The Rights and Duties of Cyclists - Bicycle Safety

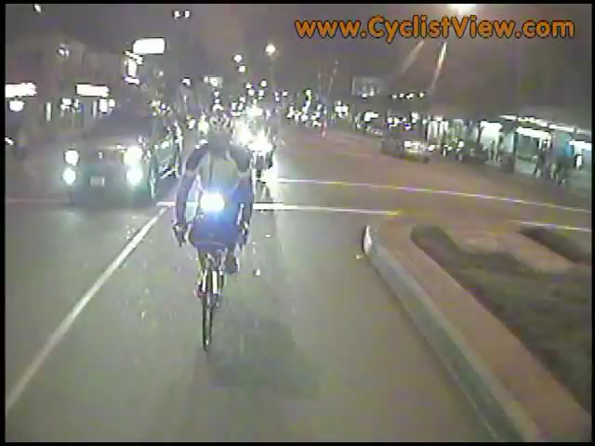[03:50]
When riding at night, cyclists must use lights in order to keep the same daytime lane position highly visible to overtaking or following motorists. As you can see here, Dan demonstrates that motorists treat him the same way at night as they
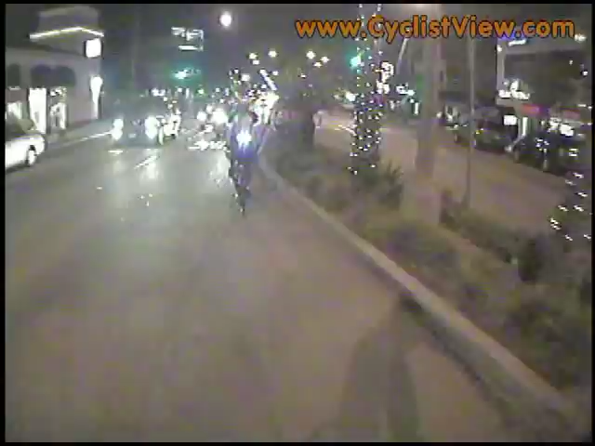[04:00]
treated Brian during the daytime because he's using lights. Well, that's all for now. Just remember that cyclists fare best when they act and are treated as drivers of vehicles.